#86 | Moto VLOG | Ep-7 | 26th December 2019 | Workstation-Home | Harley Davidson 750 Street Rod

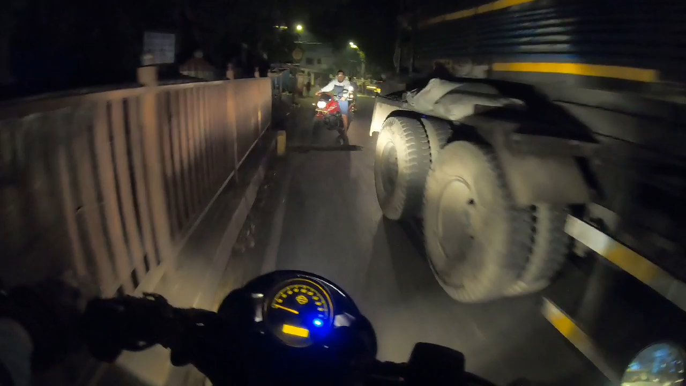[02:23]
ये रॉन्ग साइड है और बड़ी गाड़ी आ गई, तो थोड़ा सा जो ट्रैफिक हो गया 11 बजे रात में भी। यस, सो नाउ टॉकिंग अबाउट समथिंग दैट इज कि यस, एज आई सेड आज जो है एक चीज़,